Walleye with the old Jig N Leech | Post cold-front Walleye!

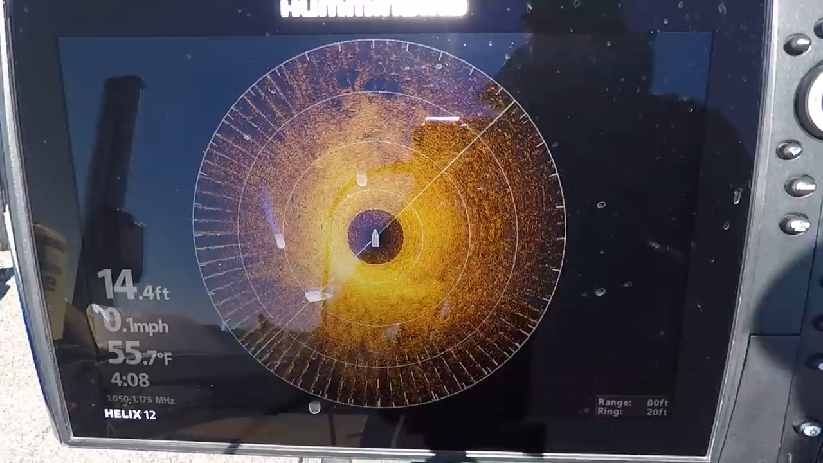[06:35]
On screen: depth 14.4 ft, water 55.7°F, speed 0.1 mph
I got some weird lines going on here. I think that just from the waves, but it's starting to clear out here as I go around.
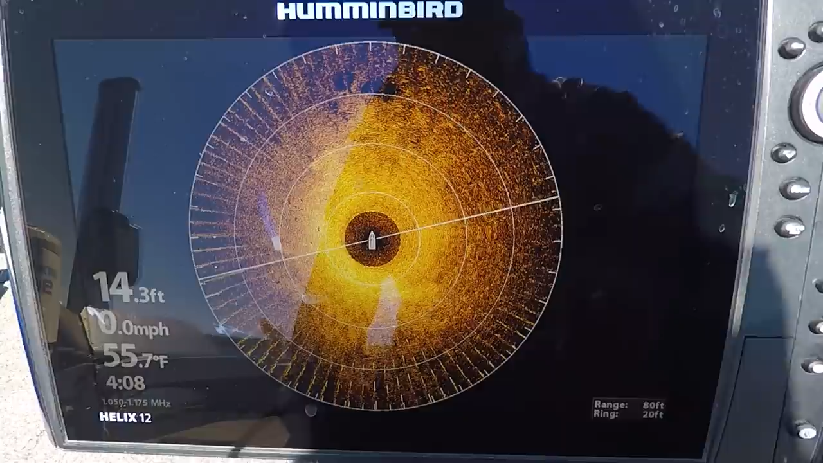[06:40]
On screen: depth 14.3 ft, water 55.7°F, speed 0.0 mph
So this should clear it out, I think. But you can see here, look at all these fish right here. Oh, head camera just died. These are all fish right here.
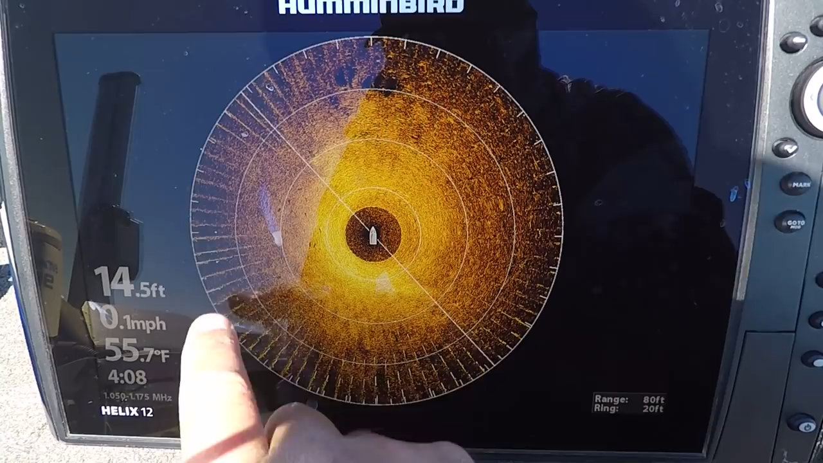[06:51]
On screen: depth 14.5 ft, water 55.7°F, speed 0.1 mph
This dark spot, that's that point that I was talking about this right there. So all these fish, I'm watching them cruise here, come along. And this point right here on the edge of it is just full of fish steady.
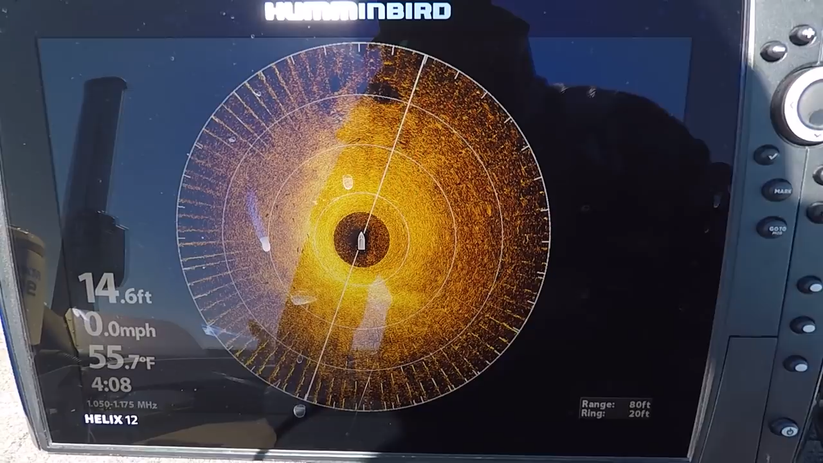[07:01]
On screen: depth 14.6 ft, water 55.7°F, speed 0.0 mph
So I'm chucking up in here and I'm dragging my jig back down.
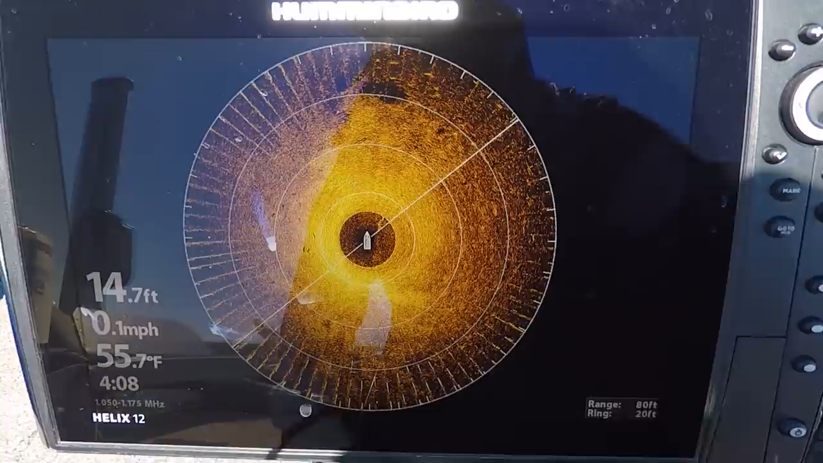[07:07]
On screen: depth 14.7 ft, water 55.7°F
I'm not sure what the interference or whatever's going on here right now type of thing. It's really weird sometimes with the waves and everything.
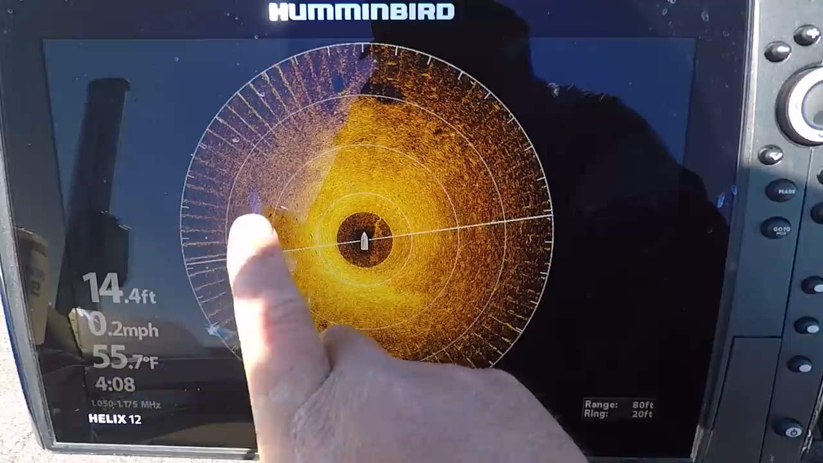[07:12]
On screen: depth 14.4 ft, water 55.7°F, speed 0.2 mph
I'm always trying to figure that out. But there's definitely got lots of fish just off the left hand side of the boat right now. So I better get fishing now. I was kind of hoping just to stay spot lock there
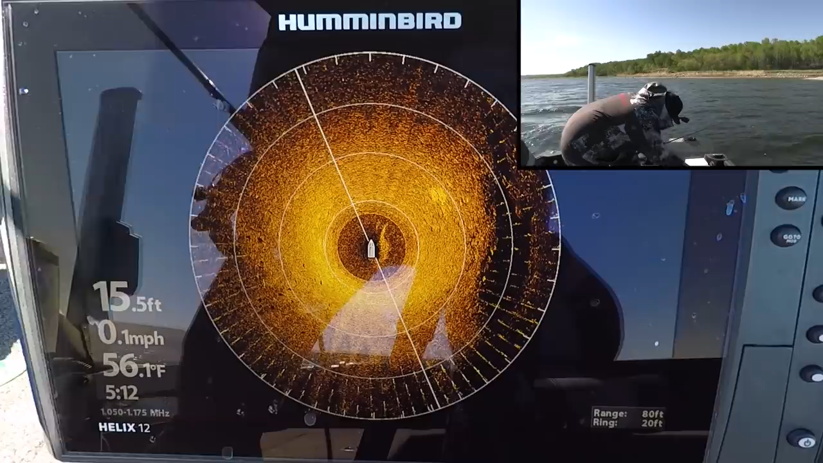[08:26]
On screen: depth 15.5 ft, water 56.1°F, speed 0.1 mph
Bunch of fish all on the left hand side here right now. Bunch.
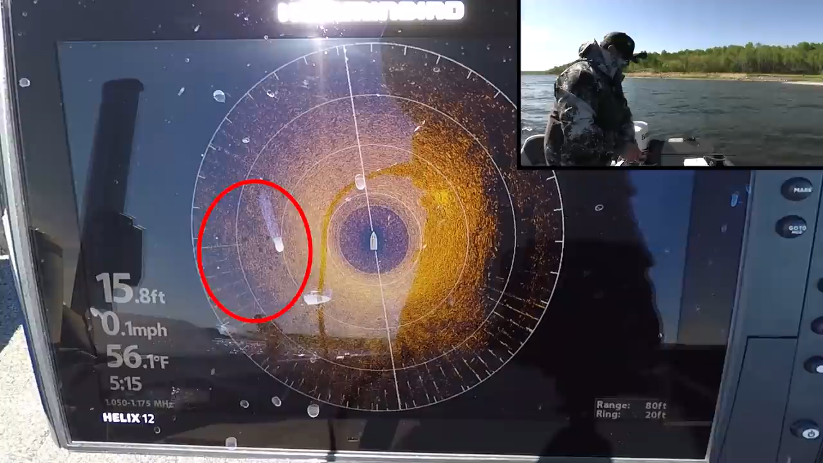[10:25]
On screen: depth 15.8 ft, water 56.1°F, speed 0.1 mph
I had fish below me. I got a bunch of fish off the left, so we'll just cast out.
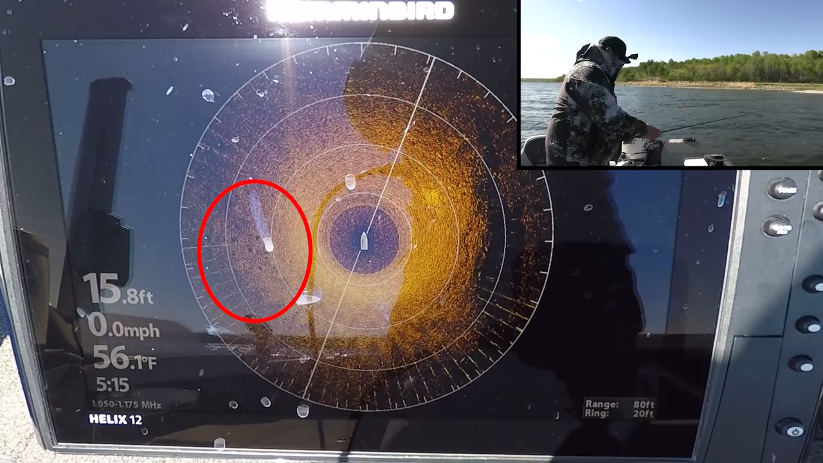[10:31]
On screen: depth 15.8 ft, water 56.1°F, speed 0.0 mph
We'll just cast out. Bunch of fish out here.
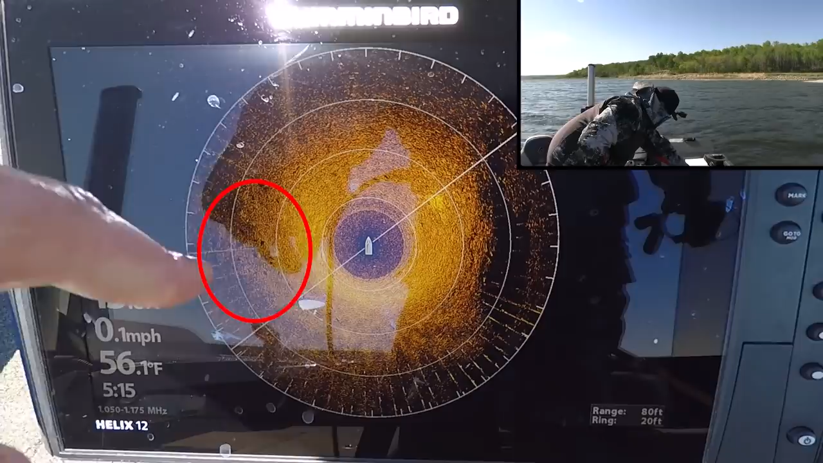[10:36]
On screen: water 56.1°F, speed 0.1 mph
Look at all those little specimens. Loaded right now. Loaded.